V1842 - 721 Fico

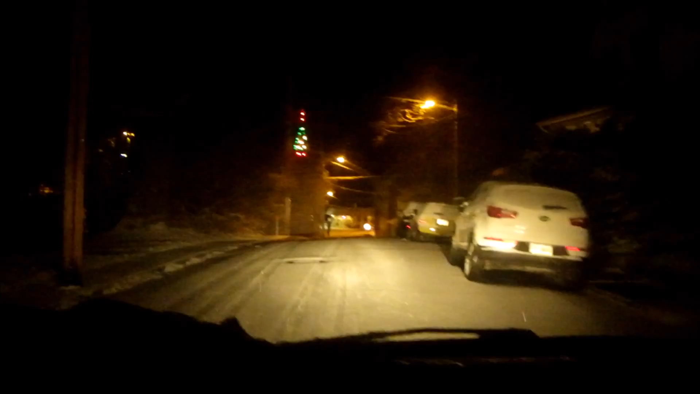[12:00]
and the car parked on the bottom, shifting a little gear, and I'm going to slow this down,
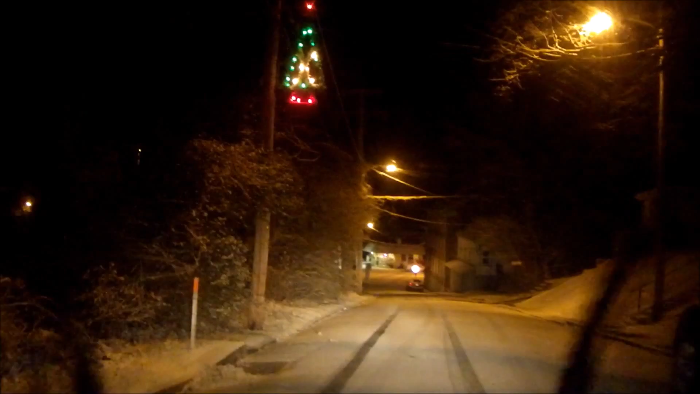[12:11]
I am not liking this, it's all ice under here too,
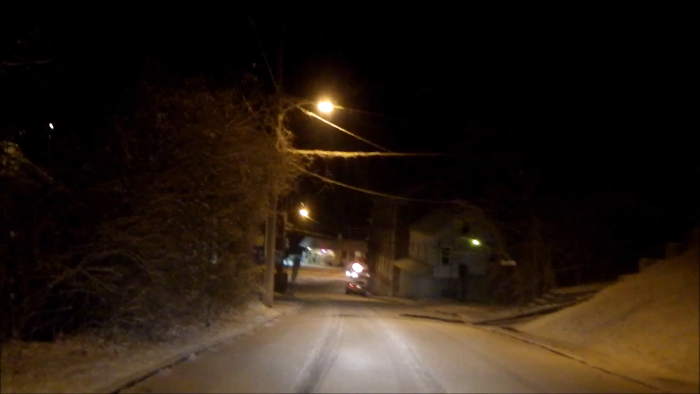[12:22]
alright let me go, this is awful,
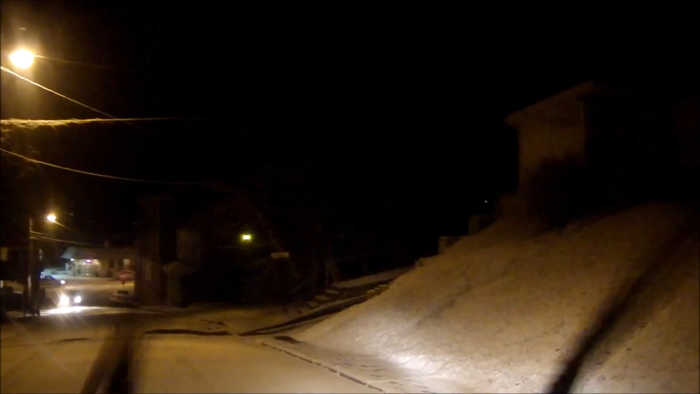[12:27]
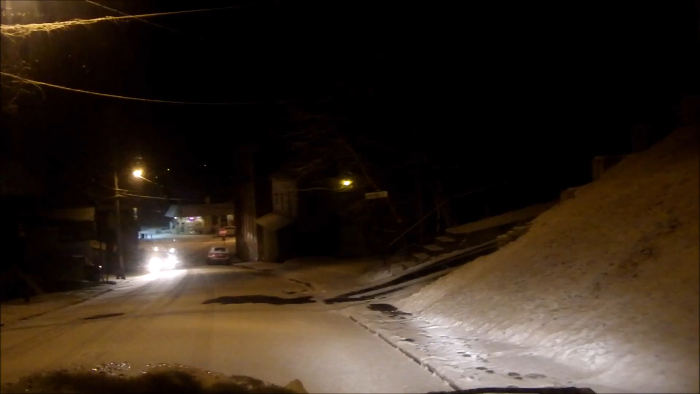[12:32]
and of course cars coming down, oh yeah they got to go to the bar, just don't want to hit that car on the bottom of them, looks like a sleigh ride,
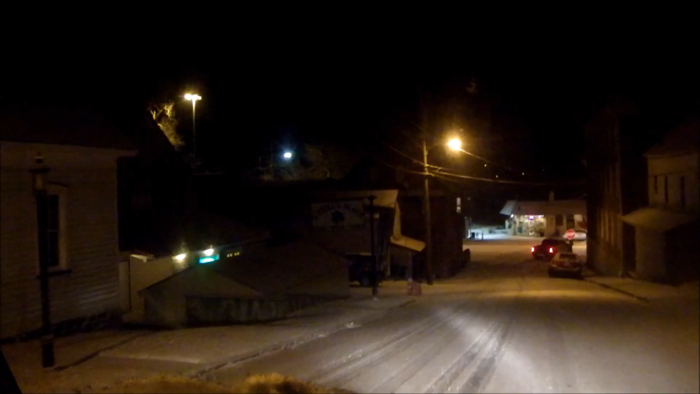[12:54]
looks like a sleigh ride, hard, ah,
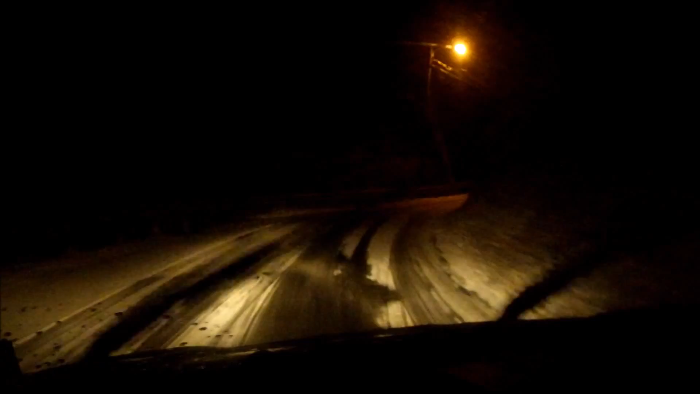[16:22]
alright, it's not that bad, this is good,